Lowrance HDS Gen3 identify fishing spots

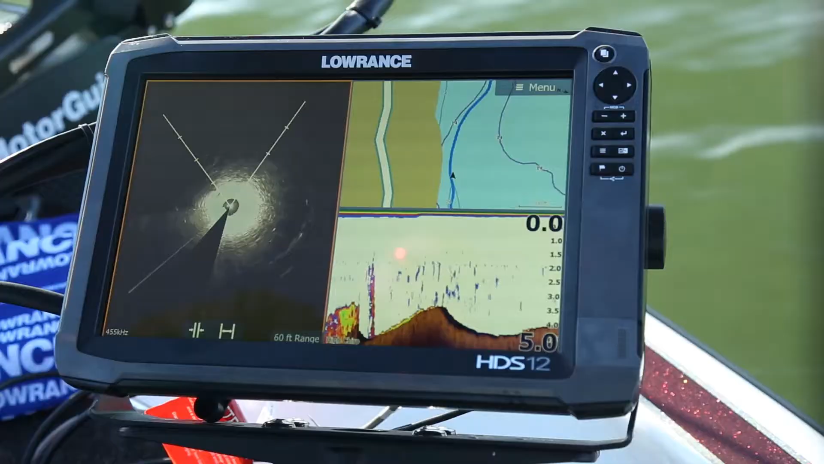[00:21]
When I'm up on the trolling motor, I need to find structure as I'm going down the bank. The Spotlight Scan allows you to do that. You know, the great thing about Spotlight Scan is it also has 2D
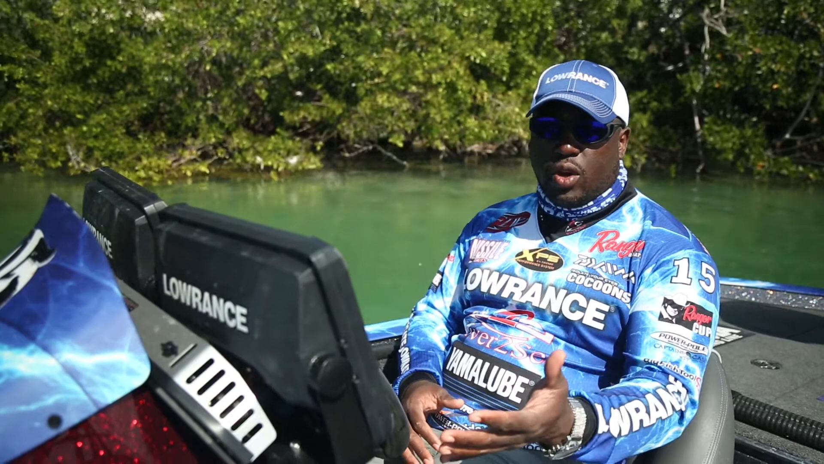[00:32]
sonar as well as down scan and having all three allows me to find the structure that I need to catch more fish.
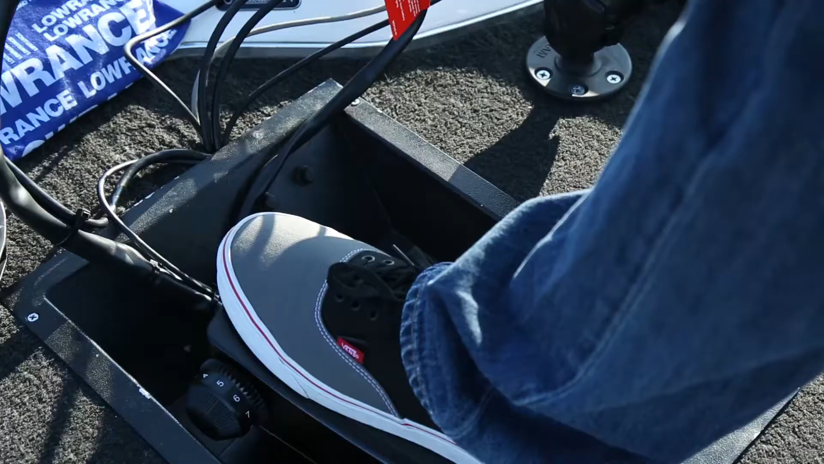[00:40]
The great part about it is all I have to do is step on my foot pedal of my motor guide trolling motor
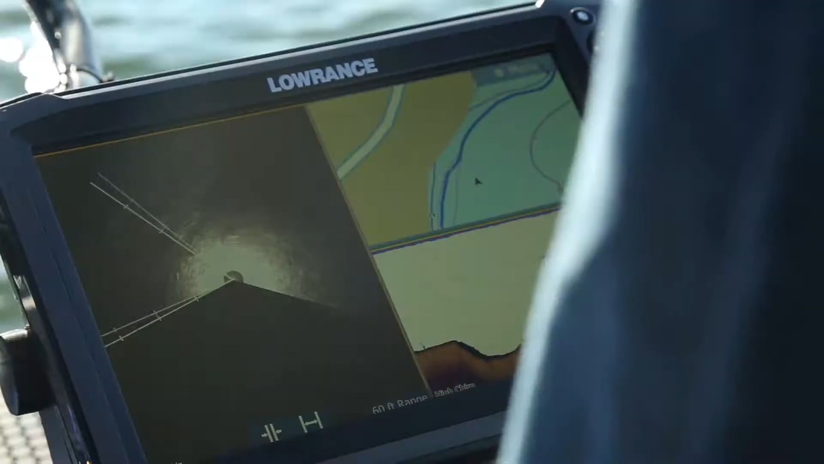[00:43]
and it rotates the Spotlight Scan in 360 degrees any direction that I want it to go.
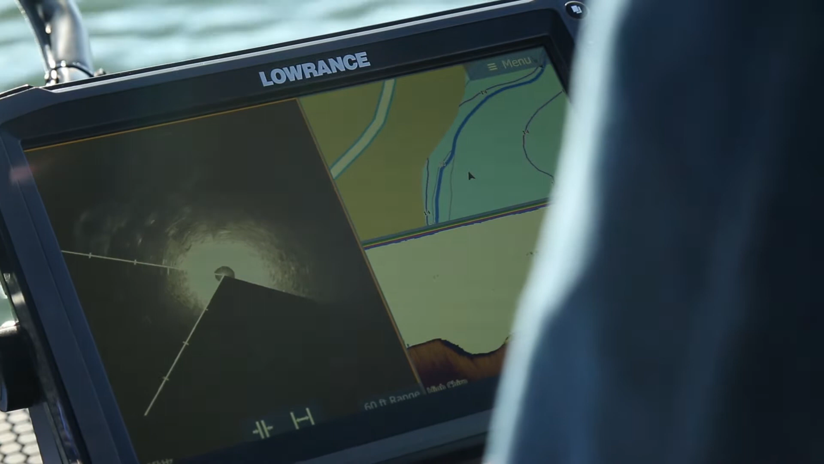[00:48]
So now I can scan out in front of me and find structure, make the cast and catch fish.